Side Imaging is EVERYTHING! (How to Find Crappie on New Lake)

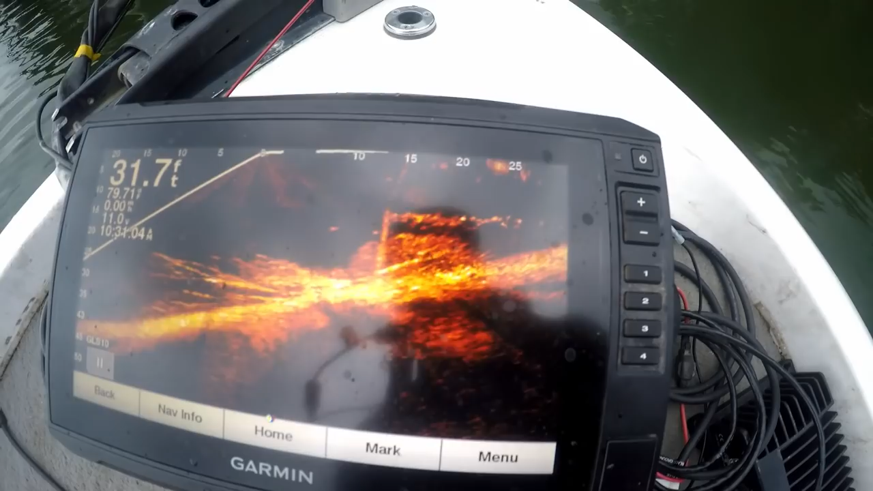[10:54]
On screen: depth 31.7 ft
And those are all fish stacked up above it, I'm pretty sure. So we will, I don't know, can't get a good view. There we go. Yeah. There we go. I should really learn how to use the app. You can, you can insert a memory card and it records it for you.
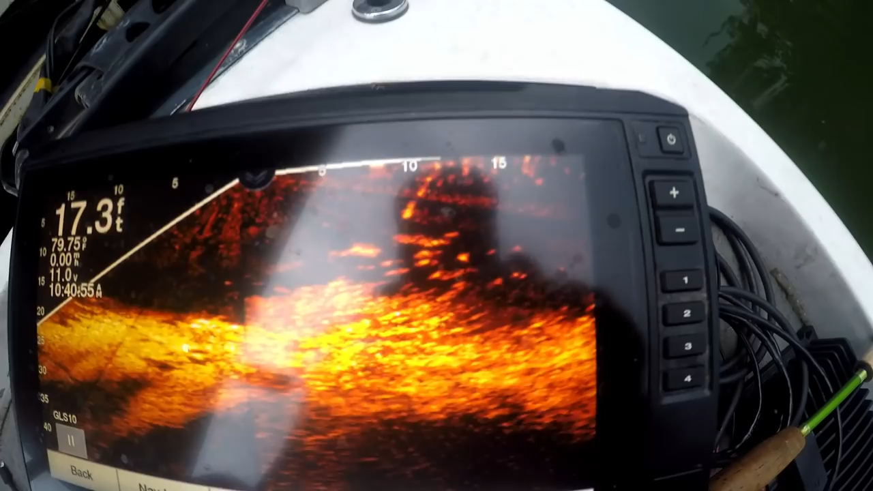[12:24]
On screen: depth 17.3 ft
They're all about that size right there. There they are right there. Whoops.
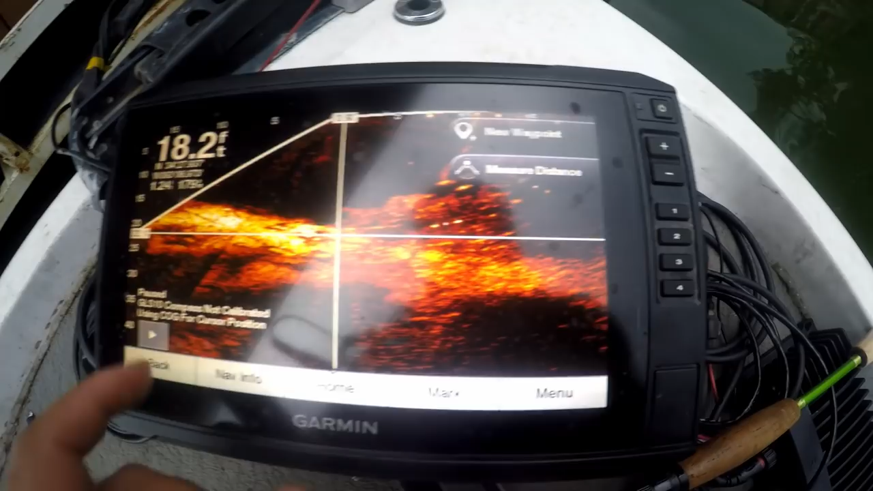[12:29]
On screen: depth 18.2 ft
They're all just right in there.
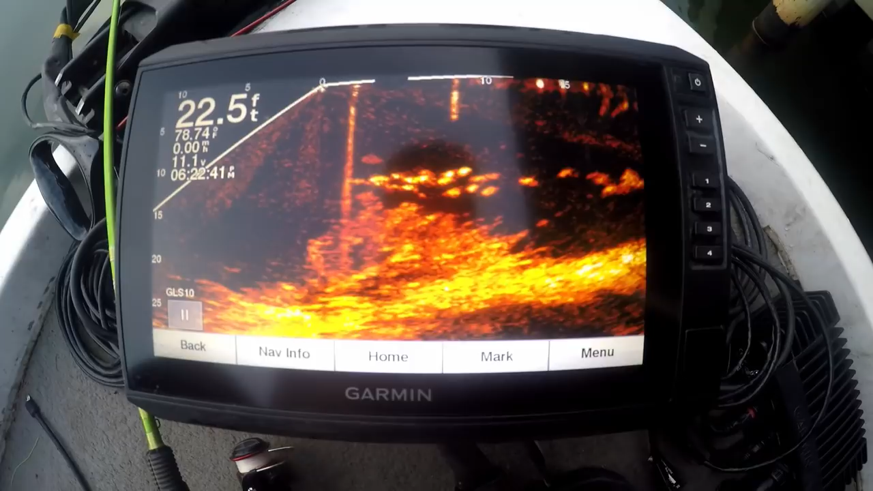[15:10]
On screen: depth 22.5 ft
They're just all stacked up. They're nice crappie too. They're all probably 12 plus inch fish. Oh, there he is.
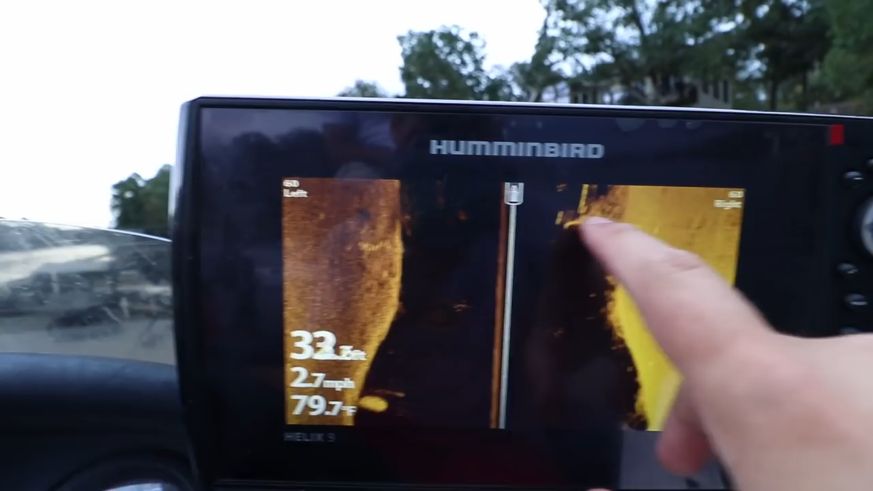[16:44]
On screen: water 79.7°F, speed 2.7 mph
You probably need side imaging, but at a minimum down imaging. Down imaging will get you that wider angle, but side imaging for sure.
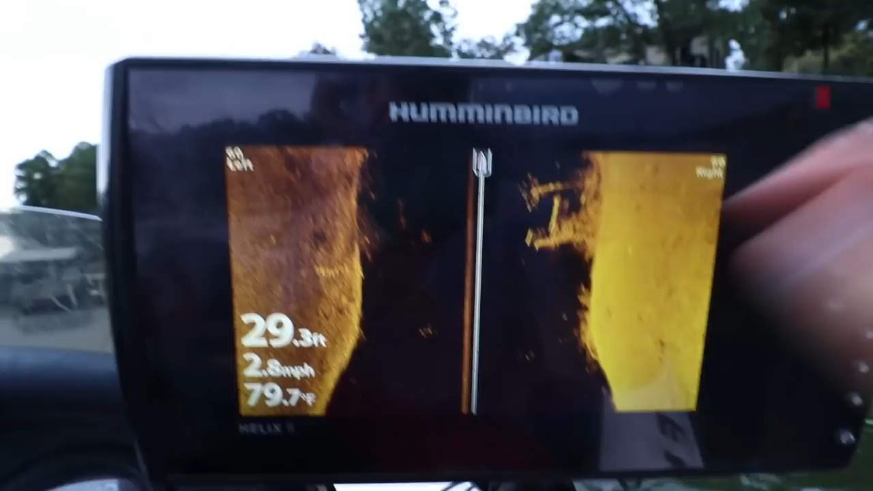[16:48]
On screen: depth 29.3 ft, water 79.7°F, speed 2.8 mph
Helps finding these brush piles on these docks.
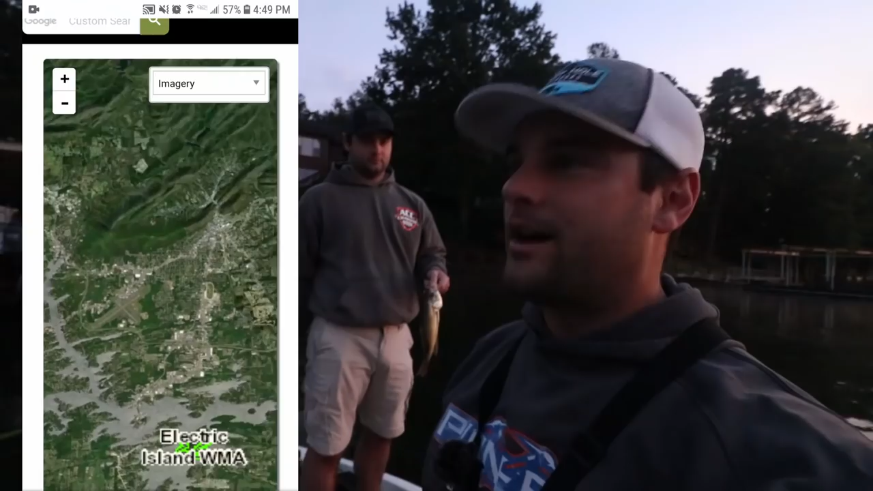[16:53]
We traveled 14 and a half hours to a lake we've never fished before. Luckily there is some intel of where brush piles are, but this is basically how you have to get it done. If you travel on vacation to a new lake you've never fished before, you kind of need that side imaging and just cruising the docks, cruising the points, bridge pilings. That's basically all we did. We saw a bunch on the live scope.
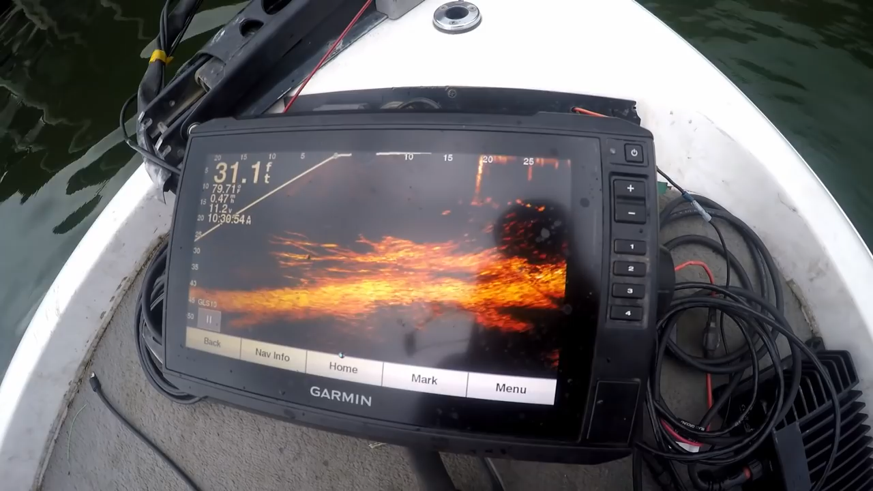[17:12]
There are fish underneath this dock. So appreciate you watching as always. The next video is going to be at the crappie expo, I think.